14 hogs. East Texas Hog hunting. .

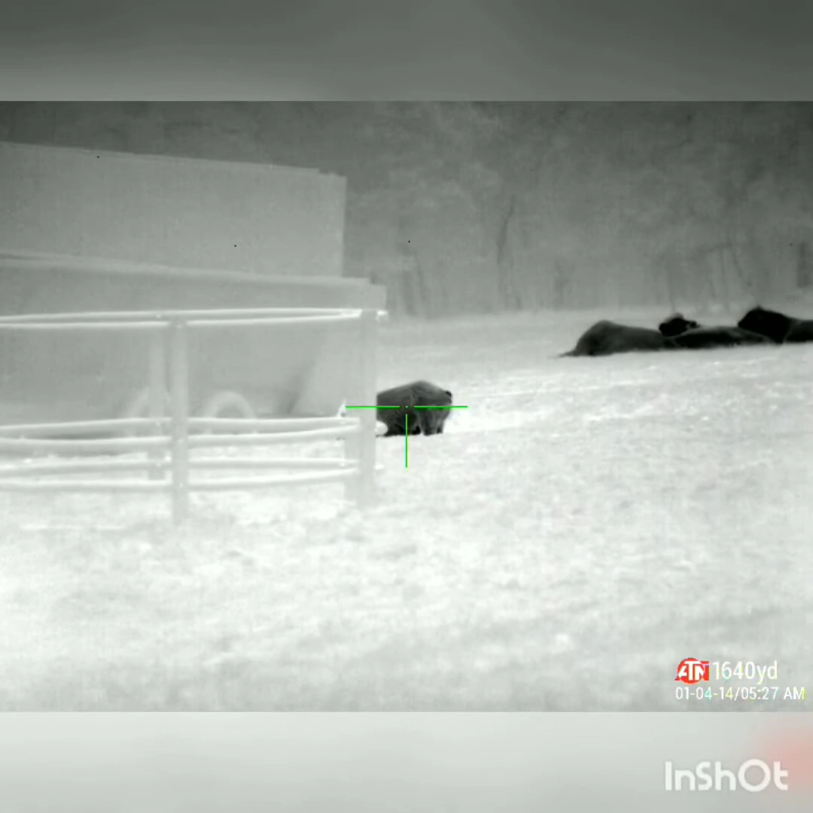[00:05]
I just got out here and I'm pretty sure that's a pig. So I'm sneaking up on it now.
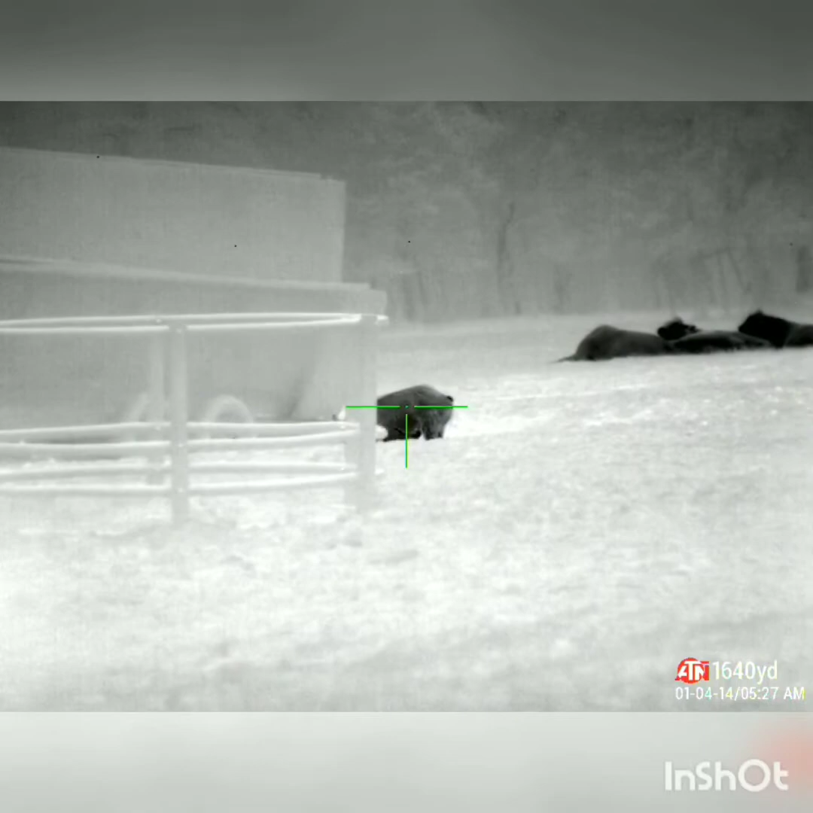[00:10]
The wind is perfect.
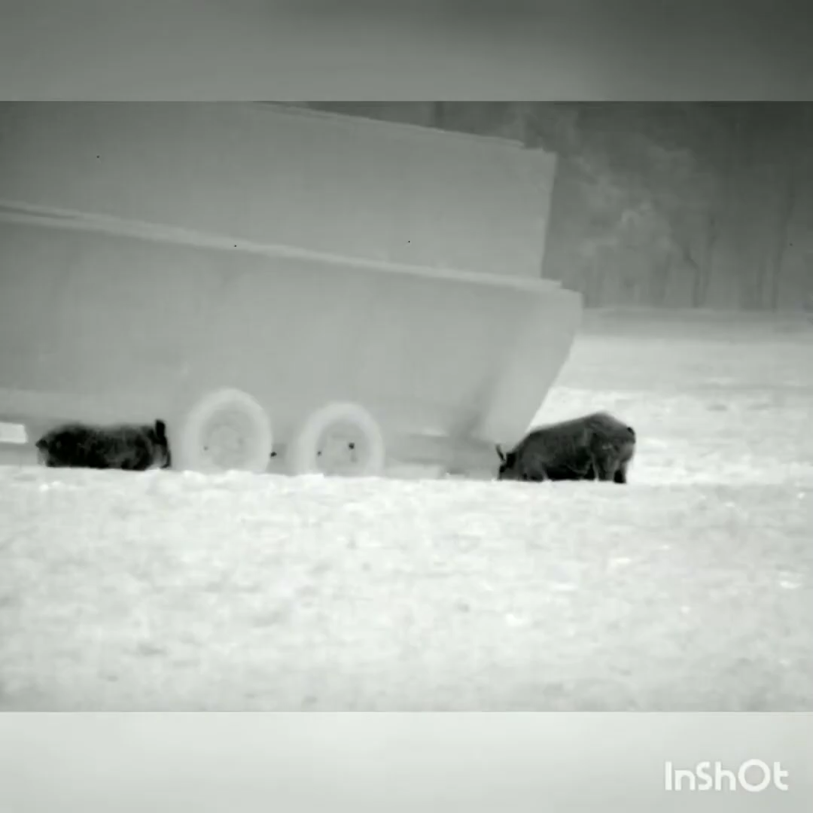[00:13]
Okay, I got two pigs. These are both good sized pigs. There's three.
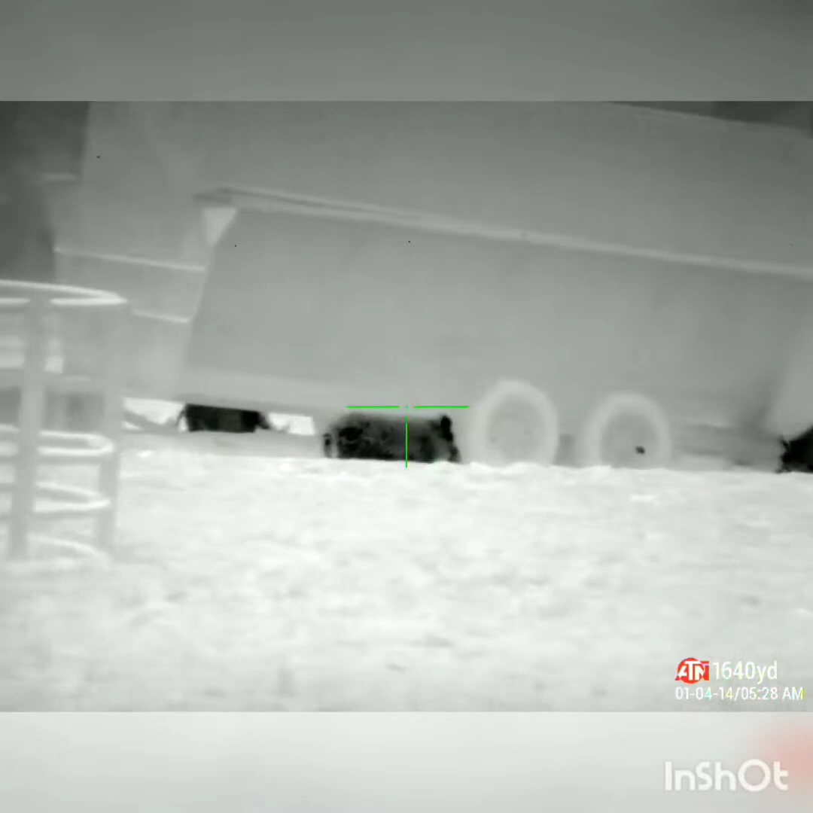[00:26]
There's one. Oh shit, there's a whole bunch.
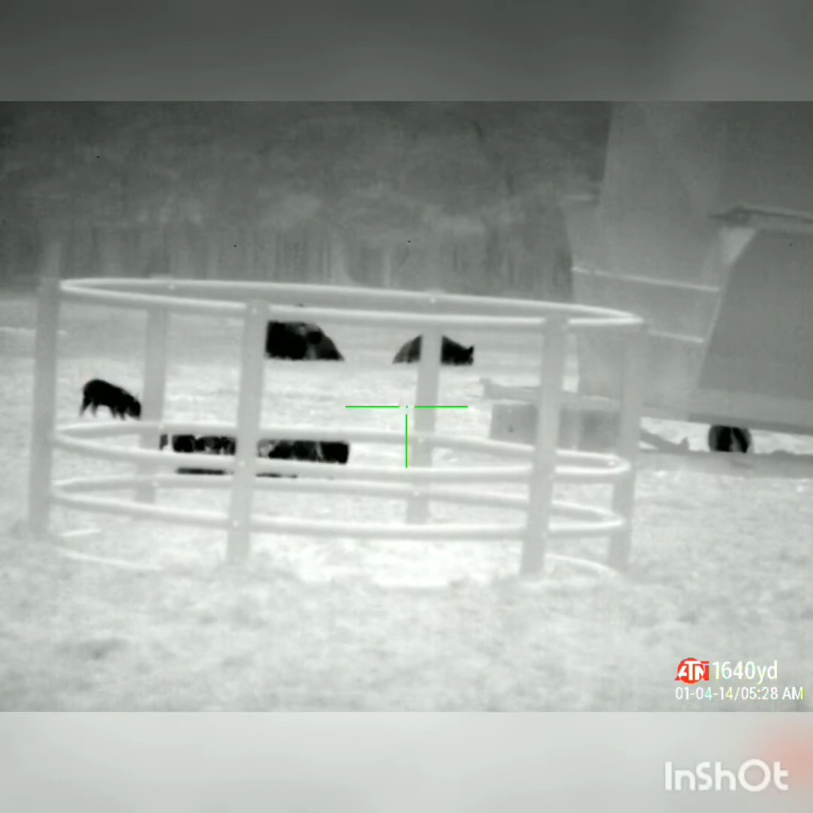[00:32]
There's a whole bunch of pigs.
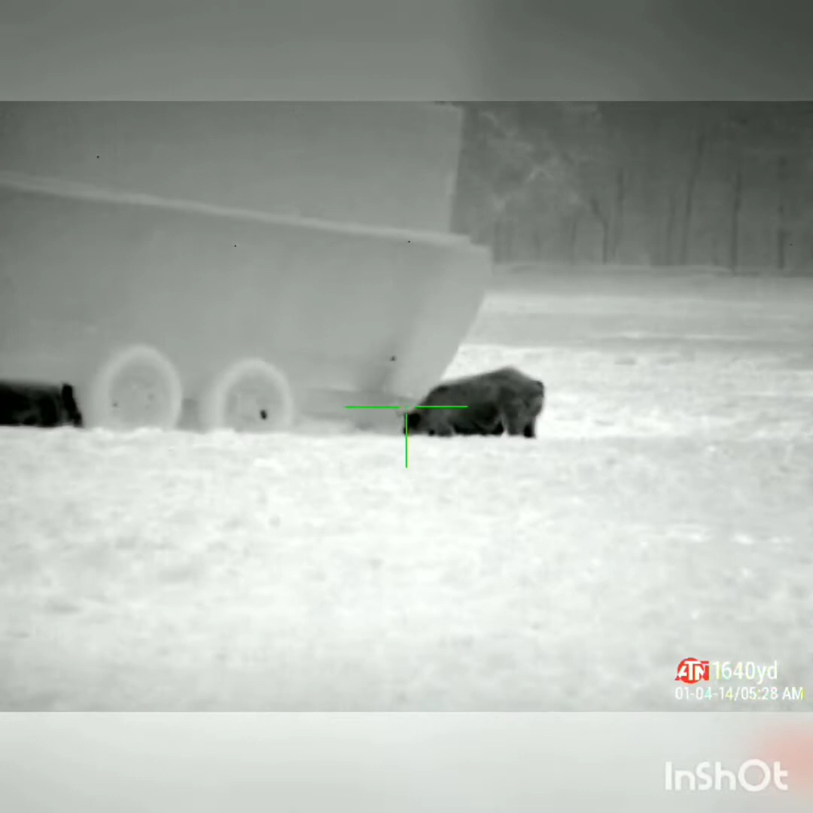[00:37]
I'm only going to be able to get one.
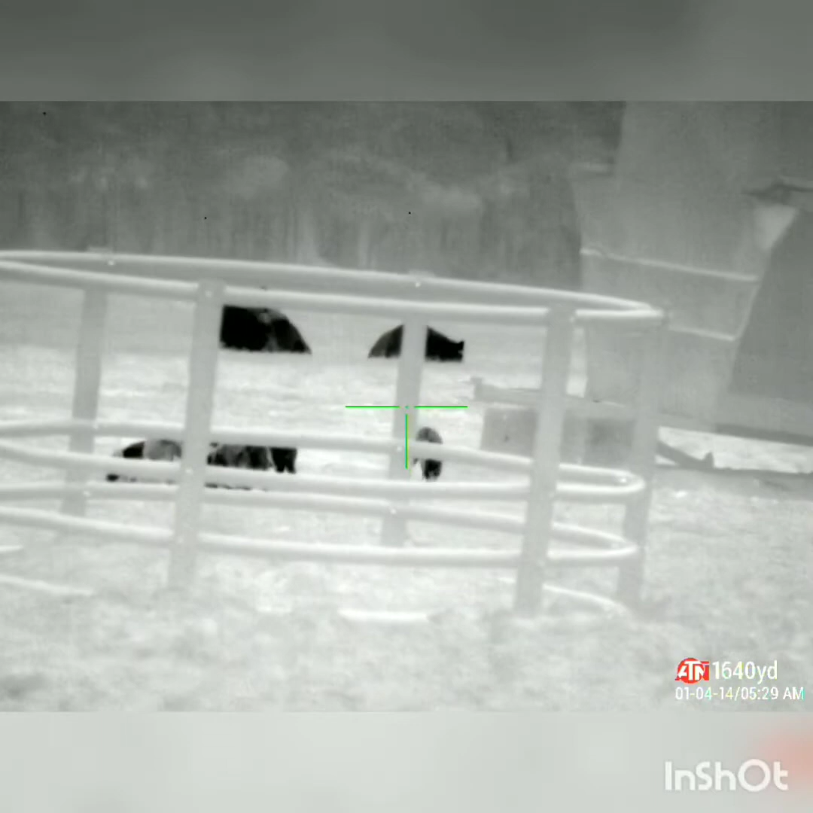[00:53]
Those are pigs back there too.
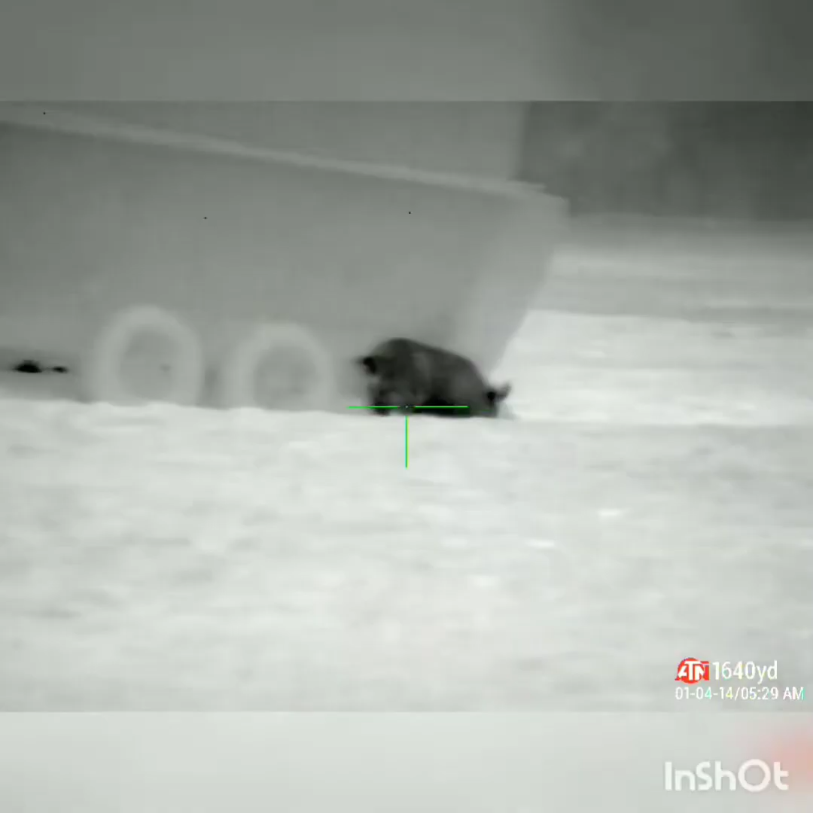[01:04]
I'll put that one, I'll put the other one around there. Those are all pigs. Oh my dog comes back.